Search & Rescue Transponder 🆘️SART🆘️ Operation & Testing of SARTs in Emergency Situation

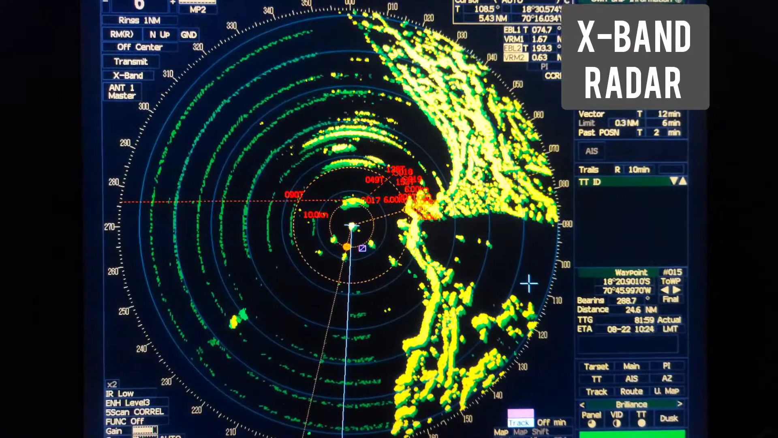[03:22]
if some inspection is coming on board usually in port some PSC inspection and they are asking you to show how you are testing the SART if your SART is operational or not so usually in port the range is very small on the radar less than 1 mile
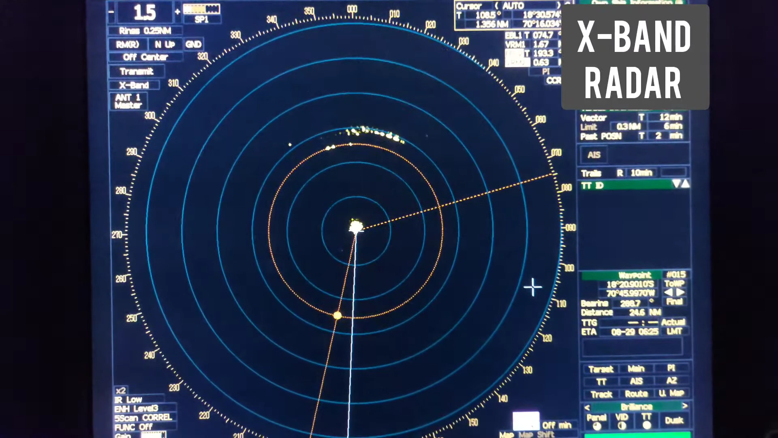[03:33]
so on the small range as you can see is not possible to see these rings